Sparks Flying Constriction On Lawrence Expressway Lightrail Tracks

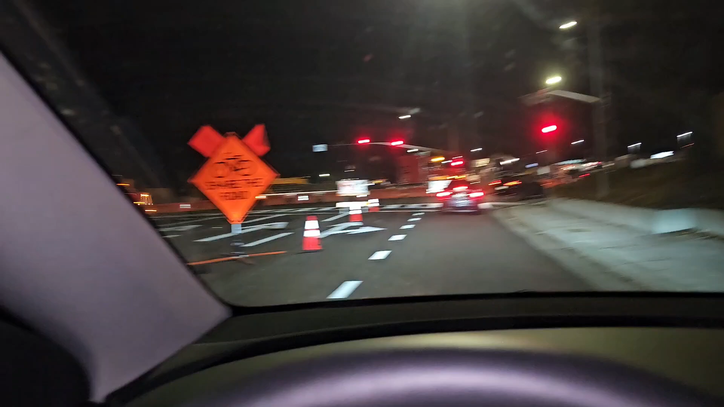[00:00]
I can't go home. Road blocked. Detour. What are they doing?
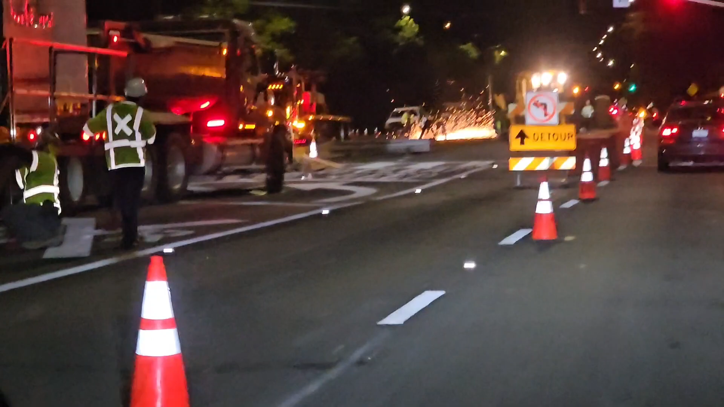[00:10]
Making sparks fly over there. Now turn right onto Lawrence Expressway.